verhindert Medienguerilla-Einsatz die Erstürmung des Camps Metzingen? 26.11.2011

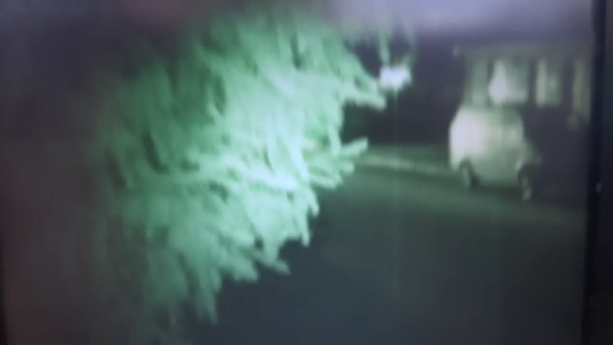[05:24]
Achtung, Achtung! Es erfolgt eine zweite Durchsage vom Camp Bezingen an die Polizei.
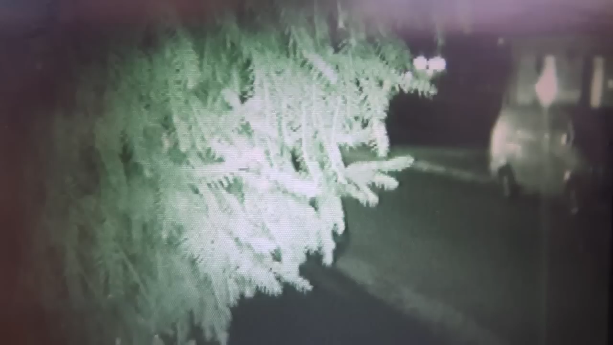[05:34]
Bitte bleibt ruhig, wir fordern euch auf, die Zugänge zum Camp passierbar zu halten. Ziehen Sie sich zurück. Wir haben Nachtsichtkameras und werden jegliche Gewalt der Polizei unverzüglich im Internet in HD-Qualität veröffentlichen. Zur Vermeidung dieser unschönen Bilder fordert das Camp Bezingen Sie hiermit auf, sich zurückzuziehen. Ende der Durchsage, 23.20 Uhr. Vielen Dank.
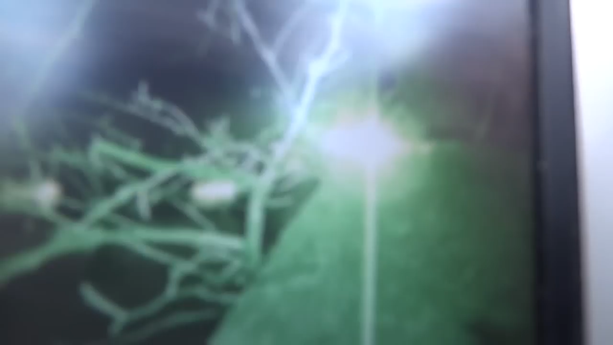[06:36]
An der linken Straßenbarrikade in der Dorfstraße in Metzing. Die Polizei ist in die Ortschaft Metzing und in die Dorfstraße vorgerückt, da aus ihrer Reihe zu Straftaten gekommen ist.
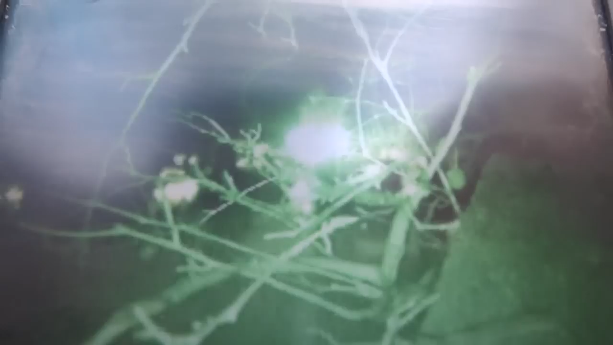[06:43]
Unter anderem waren Polizeieinsatzfahrzeuge und Polizeieinsatzkräfte von Gegenständen worden.
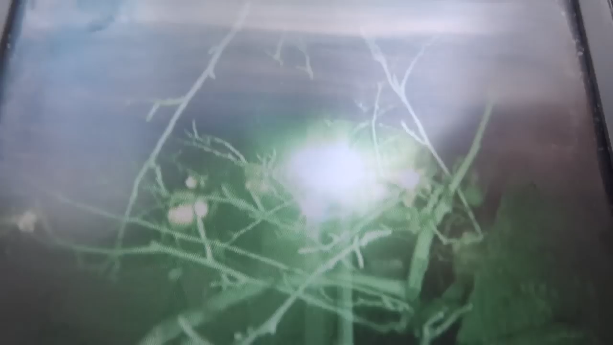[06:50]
Die Polizei befindet sich weiterhin hier.
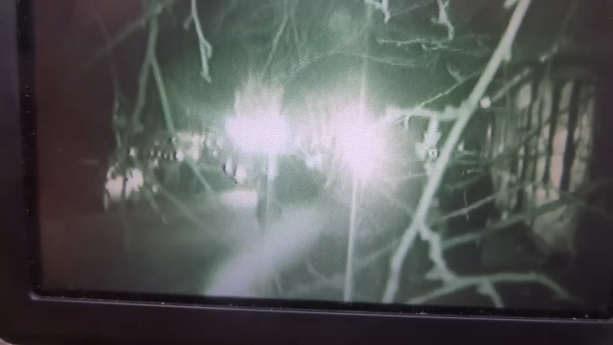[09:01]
Wir bitten die Polizei, sich entweder jetzt oder später zurückzuziehen. Bitte ziehen Sie sich zurück. Wir werden jegliche unschönen Bilder, die wir mit Nachtsichtkameras dokumentieren, unverzüglich im Internet per Livestream veröffentlichen. Das Camp Bezingen distanziert sich ausdrücklich von Gewalt, steht auch nicht auf Polizeigewalt und bittet Sie hier zum vierten Male, sich zurückzuziehen.
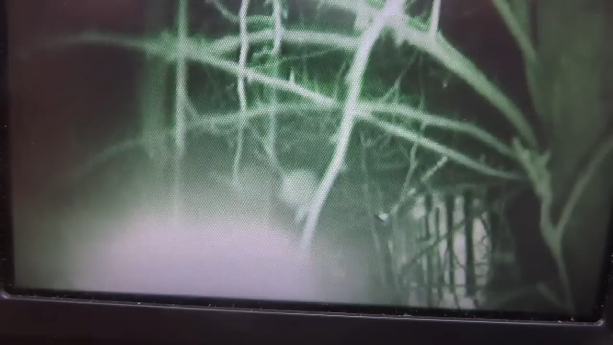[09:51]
Ende der Uhr, Durchsage 23.37 Uhr. Vielen Dank. An der Stelle haben wir uns dann auch wieder die Barrikaden von Bezingen zurückgezogen.